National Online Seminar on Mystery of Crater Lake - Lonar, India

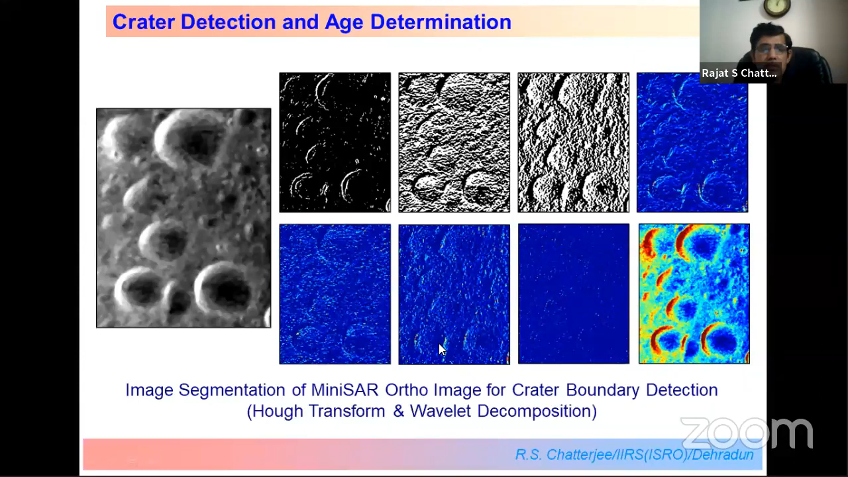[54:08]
Okay, this half transform and wavelet decomposition, and you see here this crater boundary is very much highlighted. And then what we do also, the from the DEM you can do very nicely the crater, you can delineate.